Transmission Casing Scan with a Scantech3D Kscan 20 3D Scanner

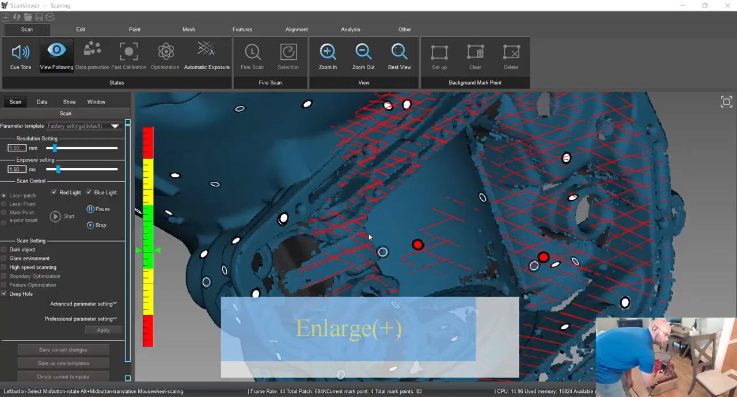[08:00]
Just to be a little more thorough.
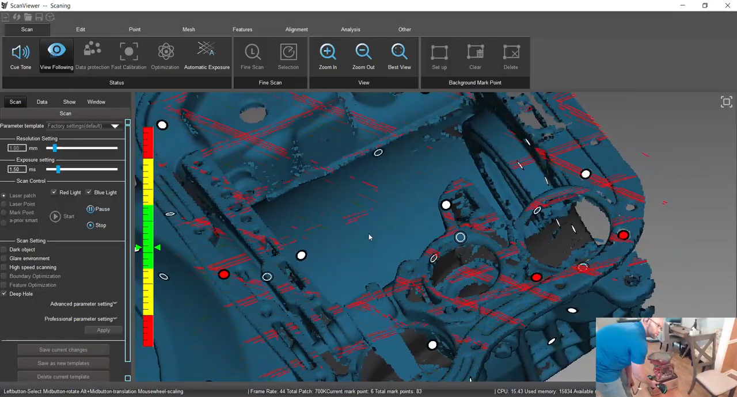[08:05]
Try to get this forward a little bit better.
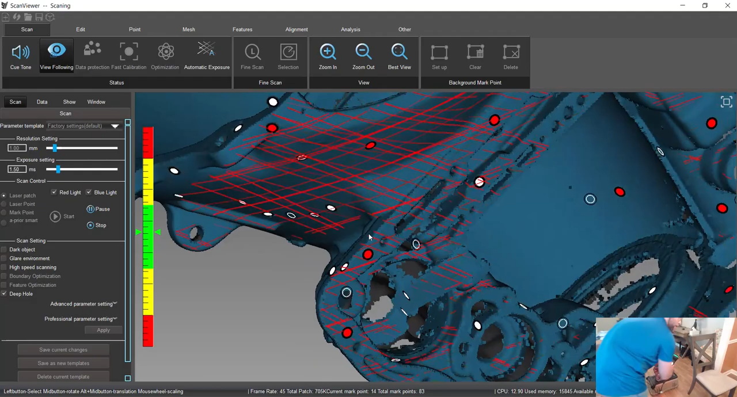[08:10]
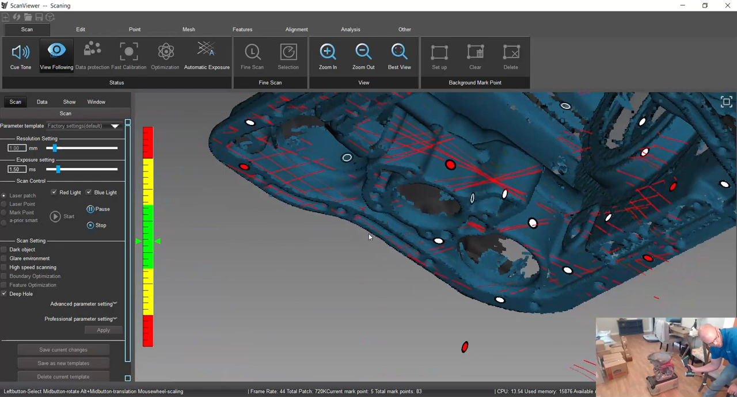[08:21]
If you really want to get those boards better, you can switch into that single laser mode.
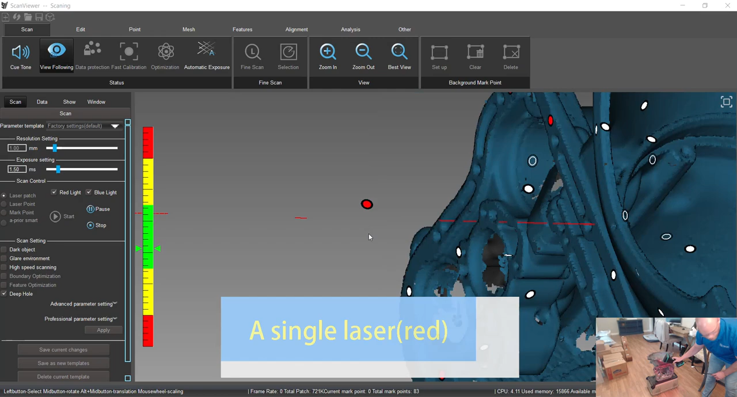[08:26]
To really get those boards a lot better.
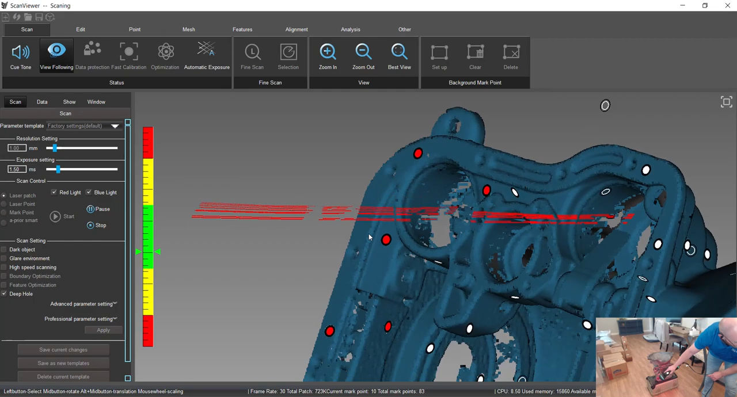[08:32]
So you can spend a lot more time on that if you want.
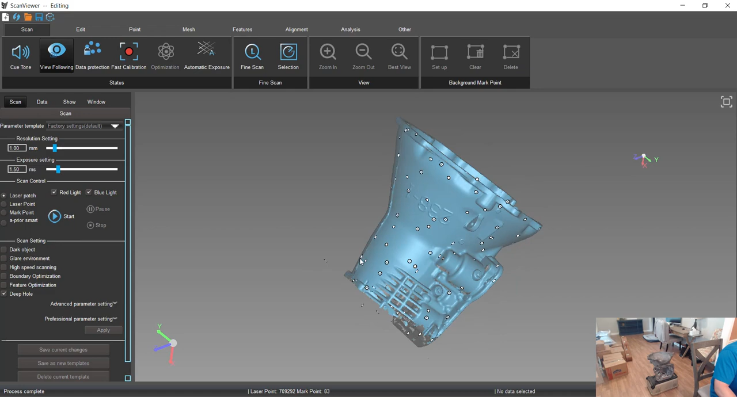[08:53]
When it stops like that, it's doing a little bit of filtering of some noise. So this is that second scan.
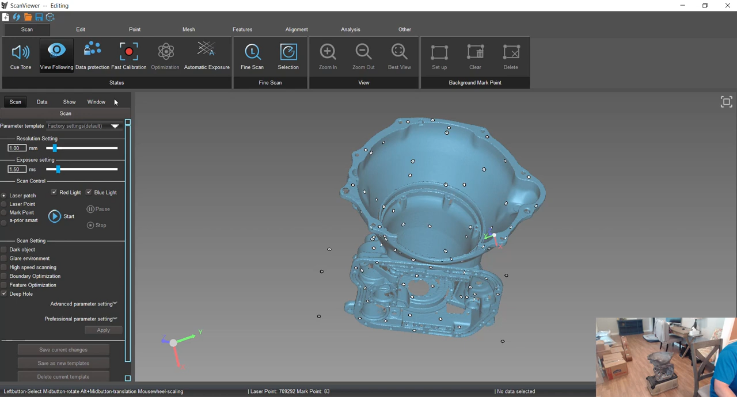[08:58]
So if we want to combine these, we'll come over this first one. We'll make our reference. All right.
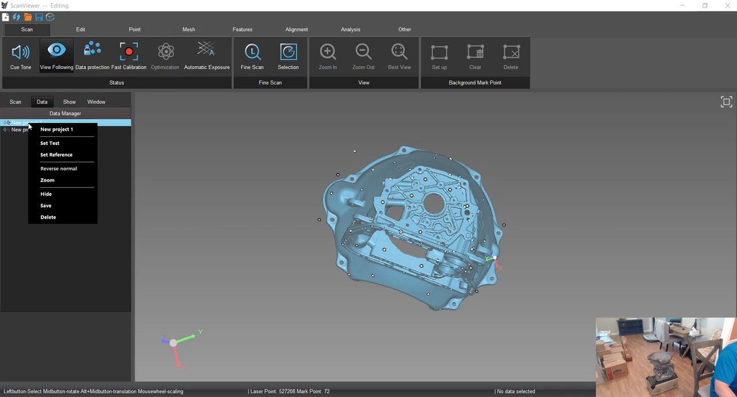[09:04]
Click make our reference. Make the second one our test. Jump over to the points tab and do the splicing. splicing. Splicing and the scan type software is, we're going to combine scans.
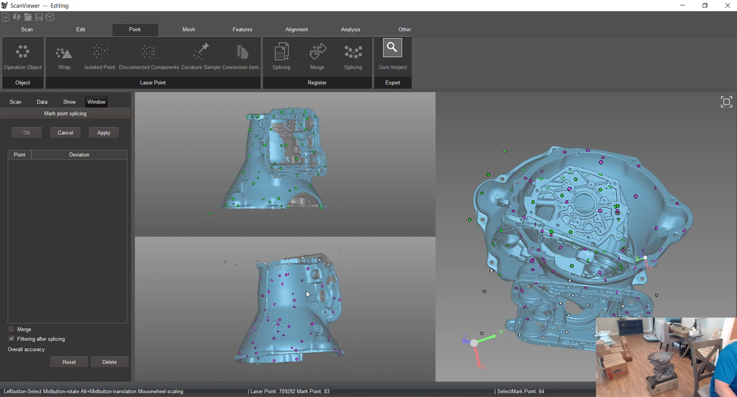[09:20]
So we'll just highlight the overlapping targets. Click merge and apply. Okay. And then it's aligned them. Just as fast as that. And the accuracy is less than a thousandths of a minute. What is that? 90 micron. So less than 4,000. Is what our air stack up is here. The target alignment.
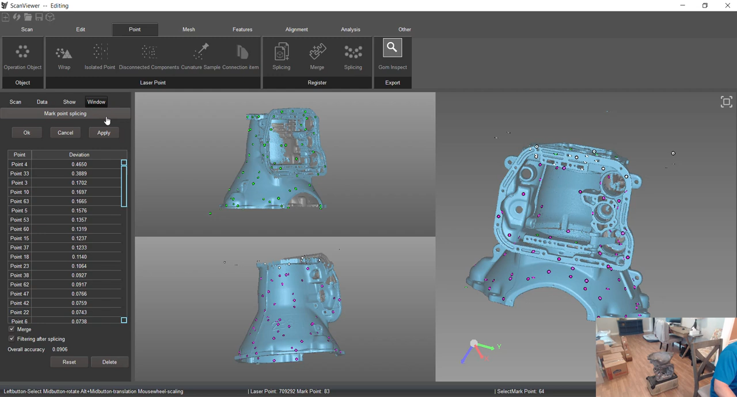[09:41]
That's what it's saying. Okay. So it's going to do, it's going to merge those two together into one. And then we'll, the next step, we'll do one step to clean up the mesh to eliminate any floaters.
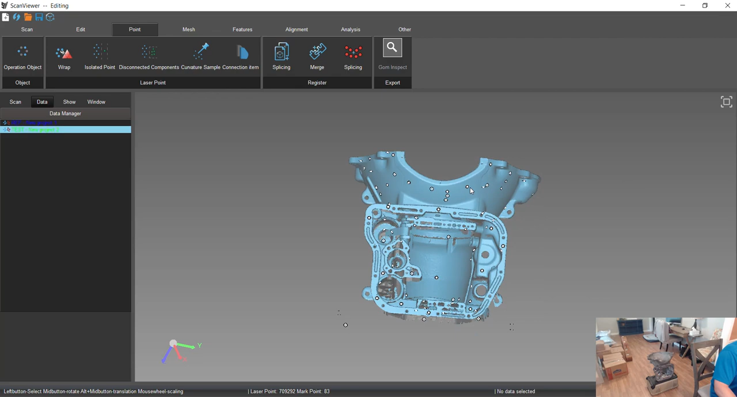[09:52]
Do this disconnected components.
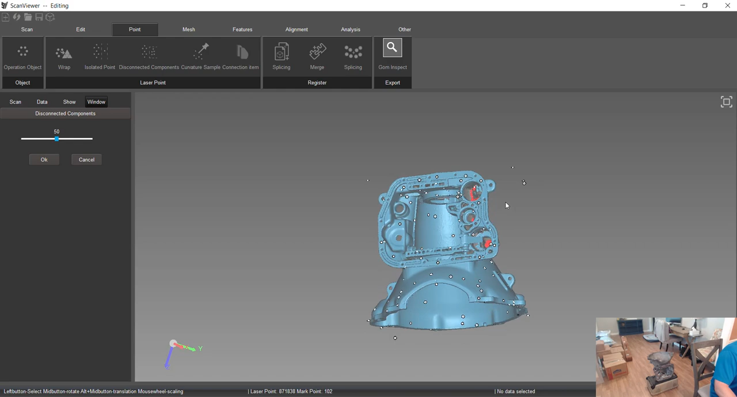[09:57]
And it's going to identify any floating noise we might have in here.
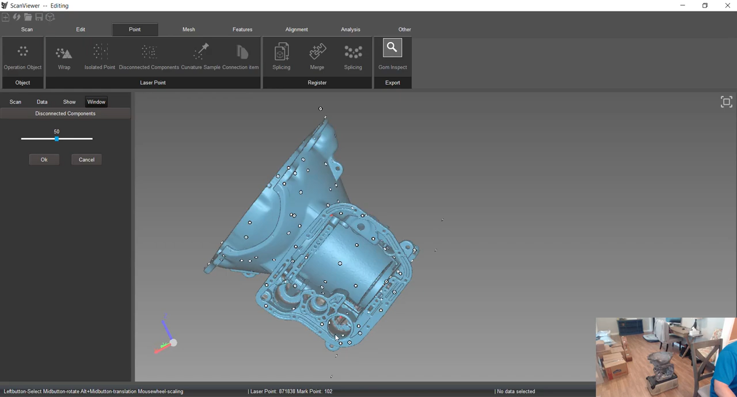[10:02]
This is the back of some of those. So we can delete those if we want.
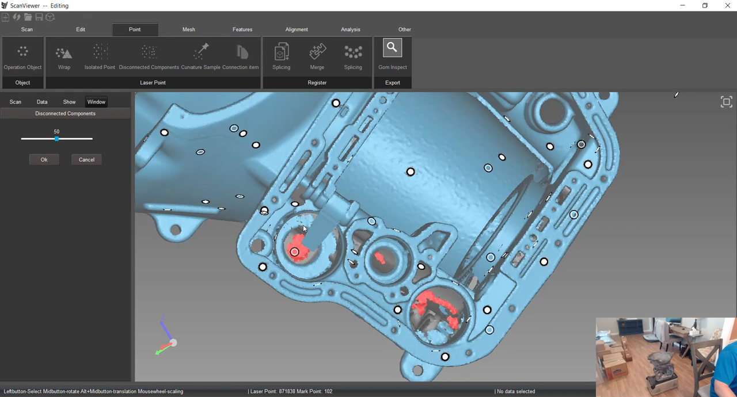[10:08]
We can take control if we want to keep that and delete the rest. Say okay and delete.
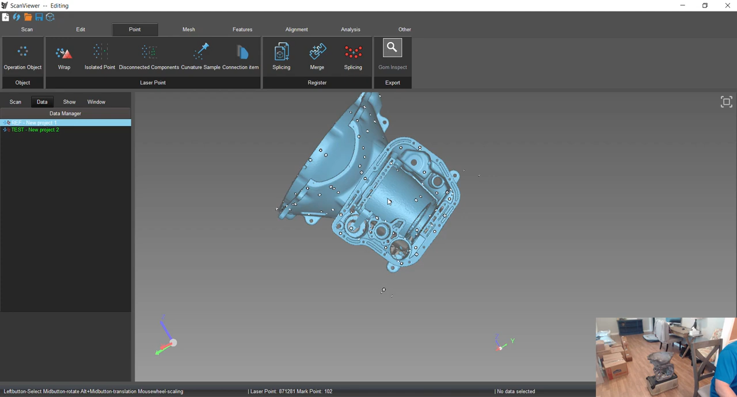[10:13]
Just to clean it up a little bit. And we'll jump in. Wrap is the meshing step.
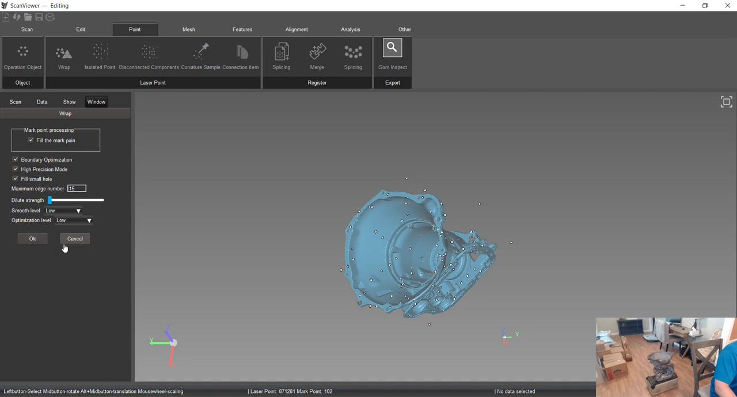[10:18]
Leave everything at the default and then let it crash.
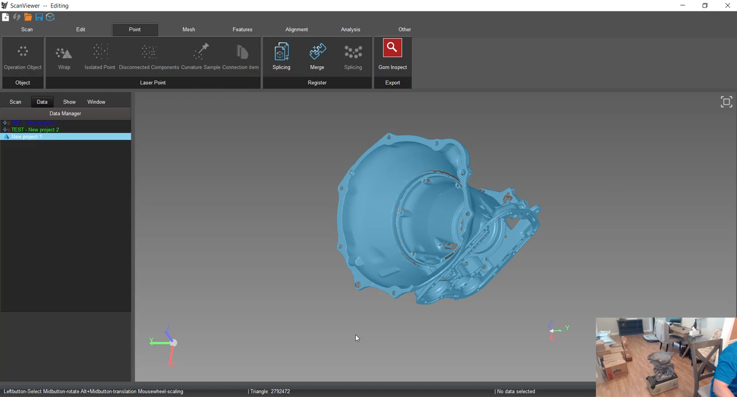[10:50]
So it just depends on the application. If you need higher resolutions. As you can see, even at one millimeter, you're getting very big details on even those holes.
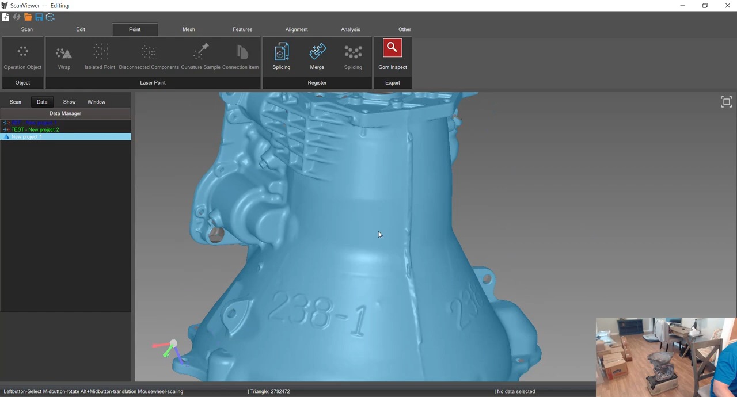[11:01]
Pretty clean data.
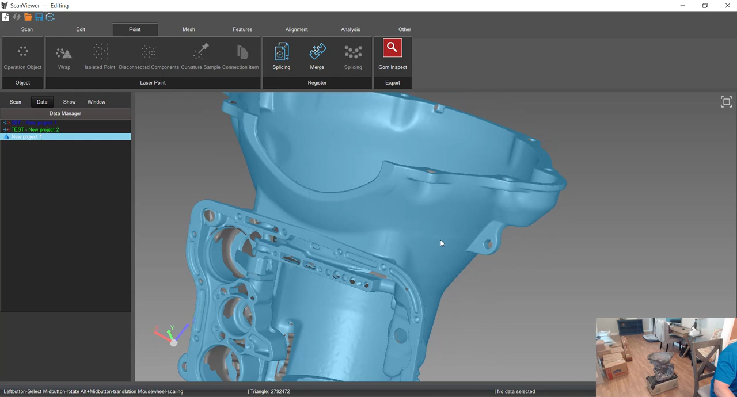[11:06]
We weren't super thorough in all the areas, but that was just a fairly quick scan.
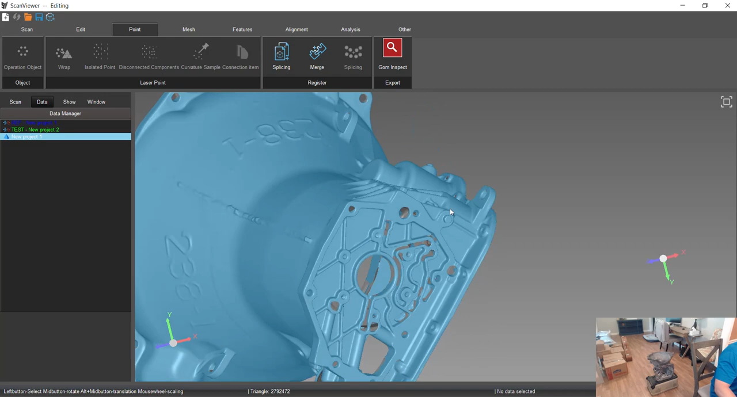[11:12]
I think we're total all in about 10 minutes at this point.
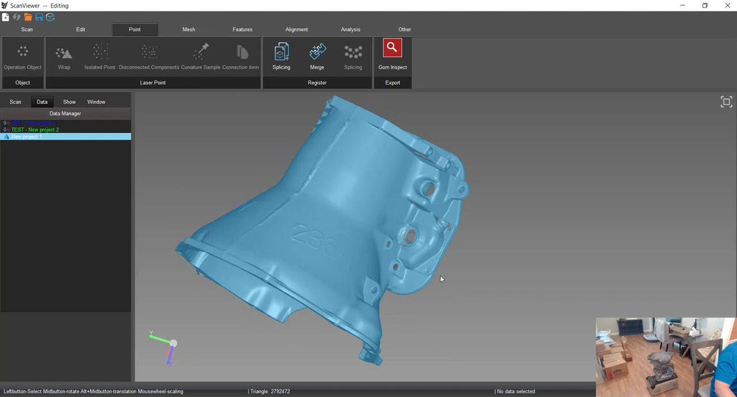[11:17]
So from here, we are all done. And then we can just save and export.